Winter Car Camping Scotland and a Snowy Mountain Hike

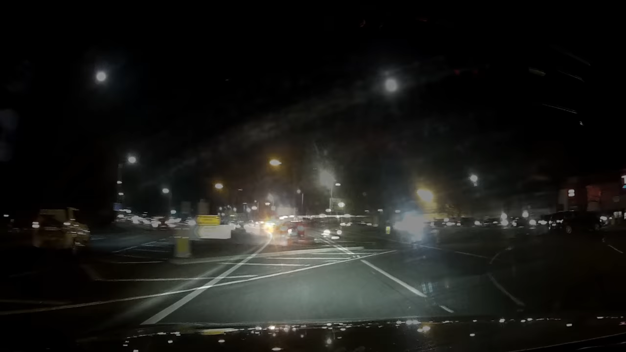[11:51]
I found myself arriving at Inverness and I needed to stop here to stock up in supplies and get some food
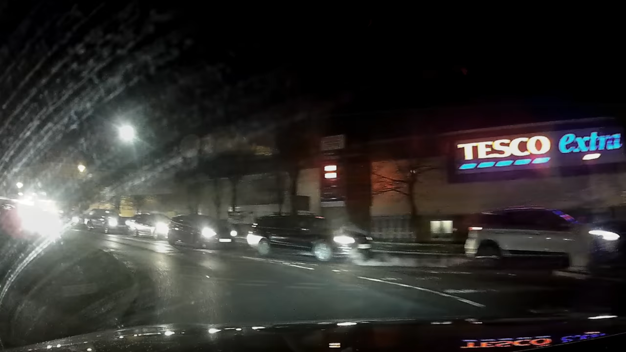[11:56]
and water for the following day's adventures.